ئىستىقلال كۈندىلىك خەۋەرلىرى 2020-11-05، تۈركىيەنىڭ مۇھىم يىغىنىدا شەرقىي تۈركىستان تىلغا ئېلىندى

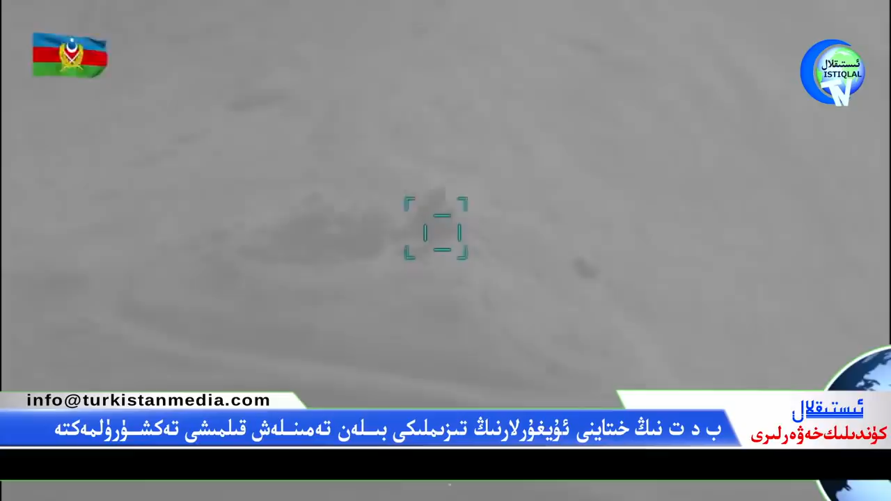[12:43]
Azerbaycan Dövlət Müdafiye Ministerliği aldıngı səb vəziyeti doğrusunda bayanat elan qıldı. Bayanatta toqunuşlarının asaslıqı Tərdər, Ağdam, Xocavənd,
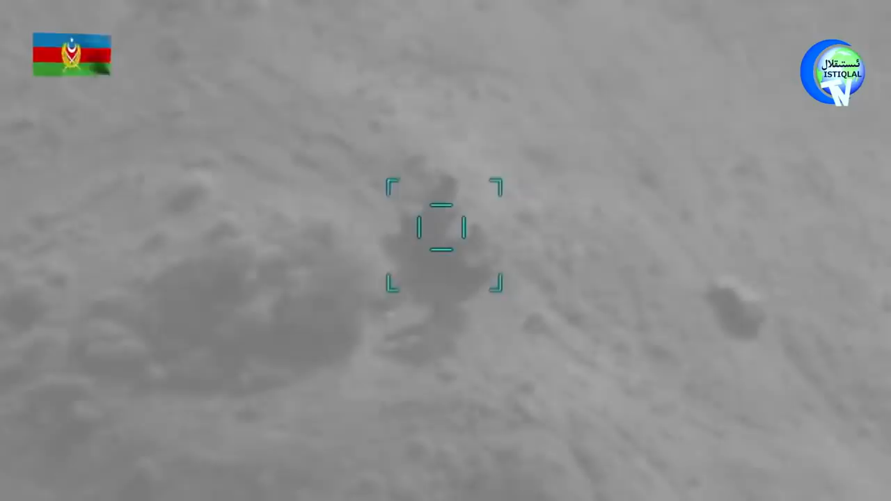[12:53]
Zəngilan ve Qubadli yönülüşlerde davamlaşıvatqallıqı qeyd qılındı. Yıkınkı 24 saatte aldın kısabının oxşumağan yönülüşleri de Armeniya armiyasının 2 tane T-72 tiplik tankisi,
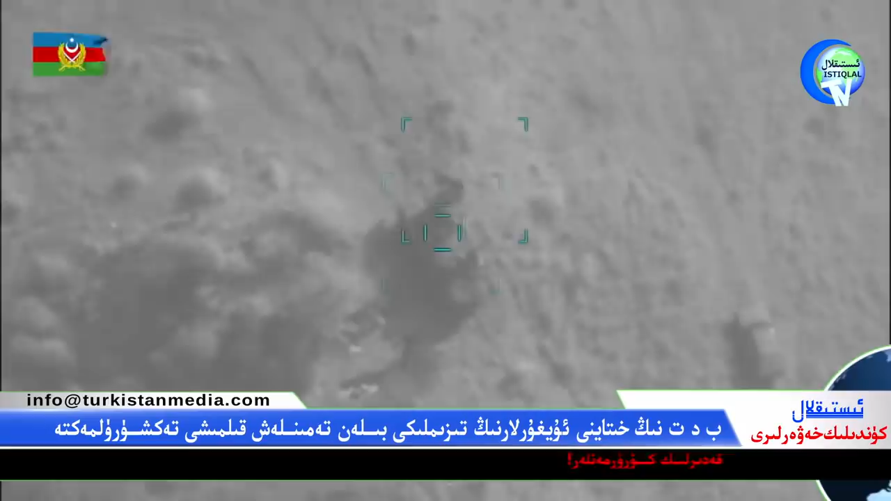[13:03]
3 tane D-30 tiplik zembiriki, 1 tane M-55 ayruplan atari,
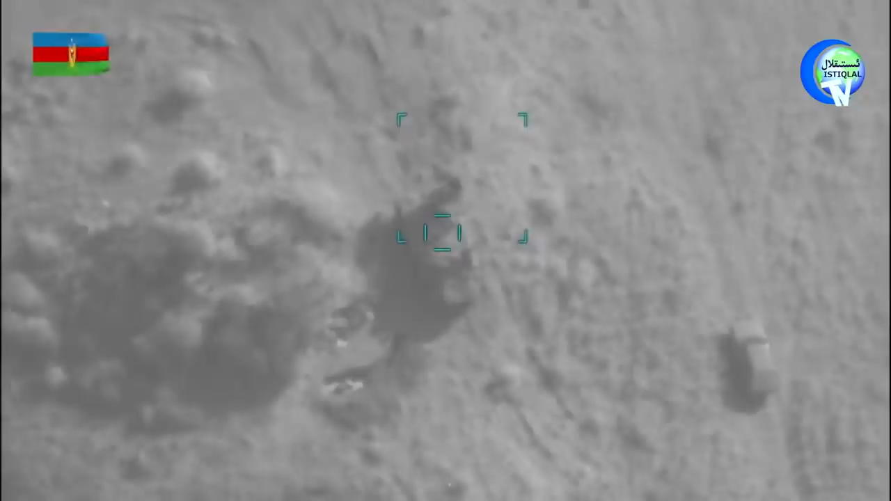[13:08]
1 tane uçkuçsuz ayruplani ve 3 tane abdumobili paçaklap taşlanğan,